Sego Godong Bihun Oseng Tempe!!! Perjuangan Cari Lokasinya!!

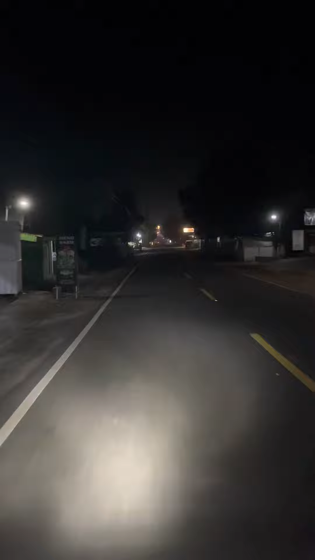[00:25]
OTW berburu santapan Nusantara saiki jam 10 malam kurang 9 menit Batan jirak ambil kanan derek lagu memasuki zona remang-remang iki ambil arah Wediobo memasuki zona Gung Liwang Liwung